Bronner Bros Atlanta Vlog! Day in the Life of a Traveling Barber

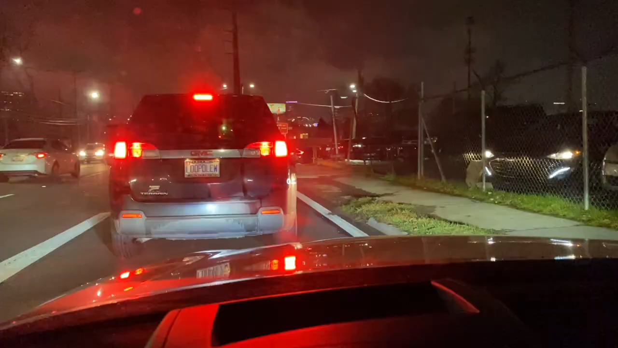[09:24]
Now I think this is the line for the trap museum Which is where we're headed And so this place is jumping